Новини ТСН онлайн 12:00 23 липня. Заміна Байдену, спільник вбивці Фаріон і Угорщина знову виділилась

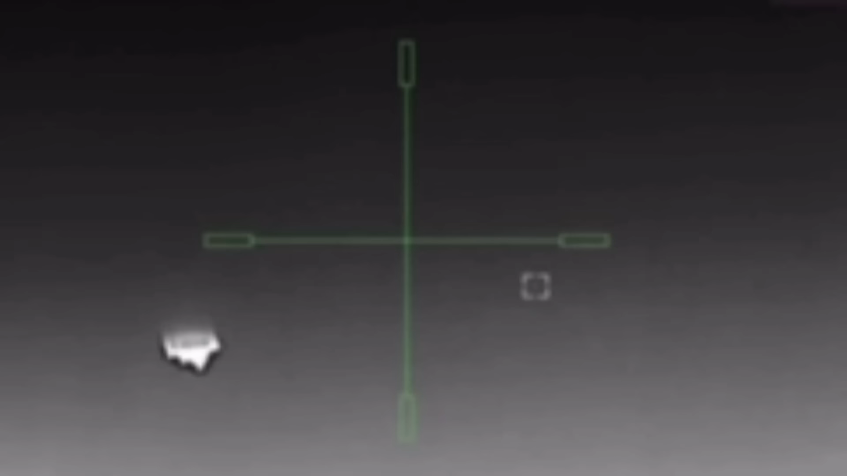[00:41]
Цілилися по Сумщині цієї ночі окупанти і ракетою Х-69.
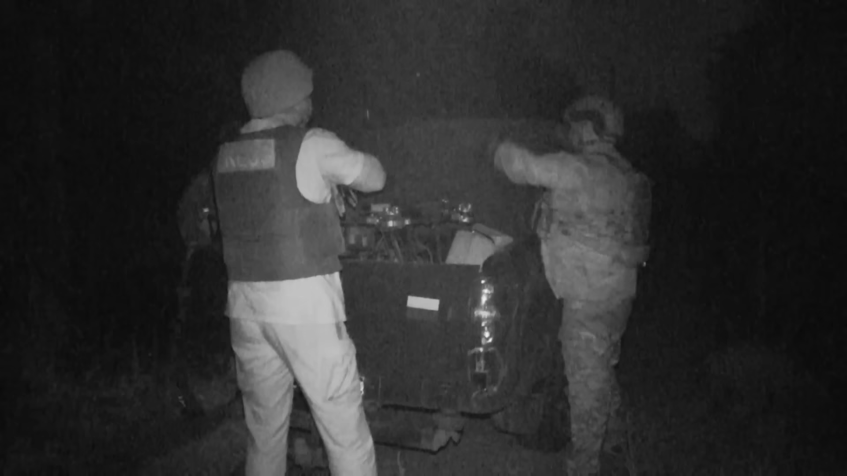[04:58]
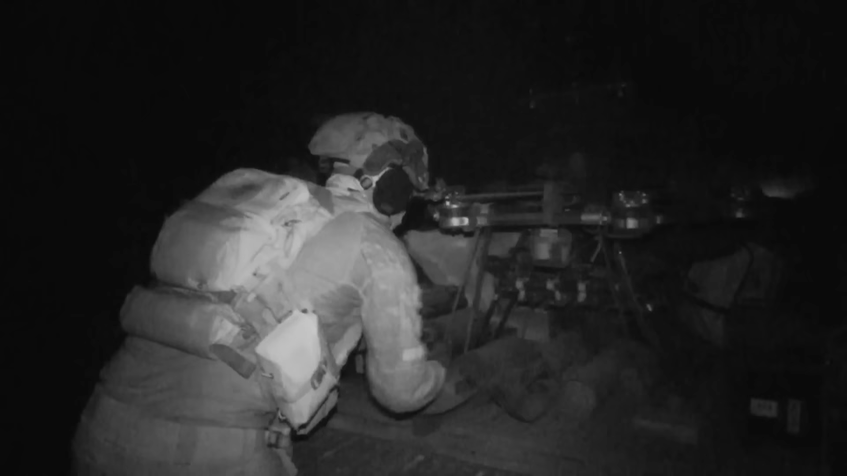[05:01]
Їх робочий диводевайс – величезний гексокоптер українського походження із загрозливою назвою.
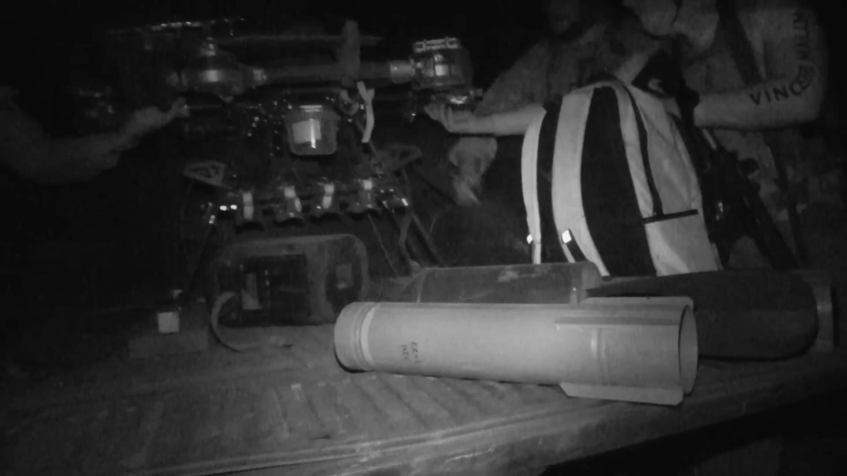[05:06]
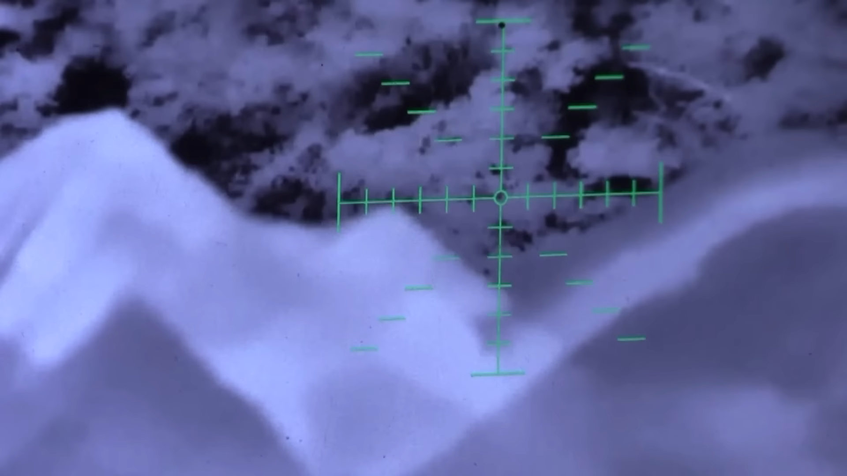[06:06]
Ти на ціллю. Прямо на ціллю? Так, давай. Перший скид.
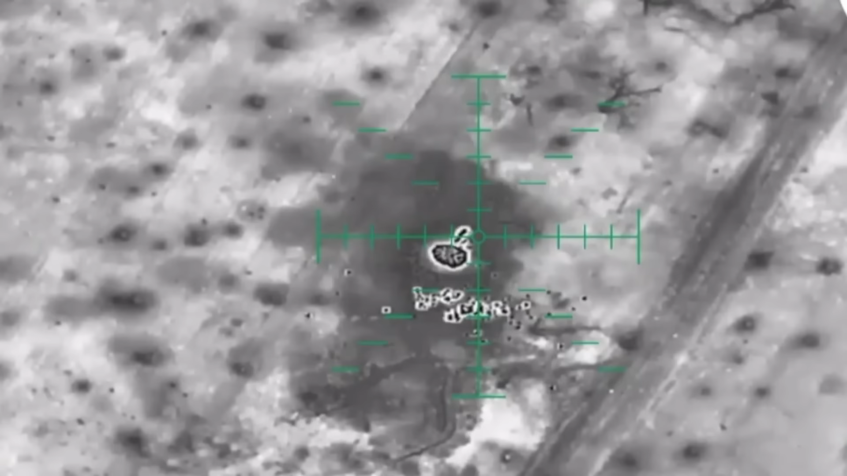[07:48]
екіпаж нічних бомбарів 15-ї бригади Нацгвардії за кілька вилітів спали ущент.